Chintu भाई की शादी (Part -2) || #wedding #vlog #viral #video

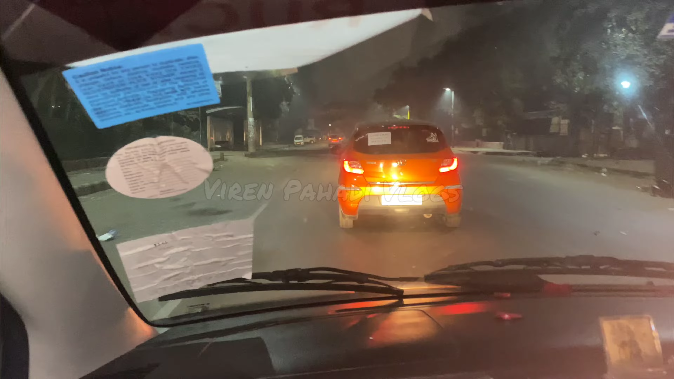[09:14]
आगे से जा रहे हैं सुबह के अभी बज रहे हैं 5:30 और क्या दूर तरफ अभी रोड बिल्कुल सुनसान और गया करते हैं